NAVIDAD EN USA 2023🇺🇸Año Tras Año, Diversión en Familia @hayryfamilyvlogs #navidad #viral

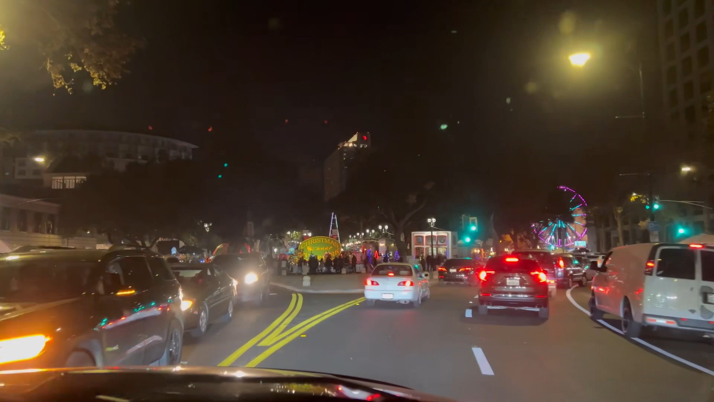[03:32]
pues hicimos minutos unos 30 minutos solamente para llegar del tráfico que había y como pueden mirar desde aquí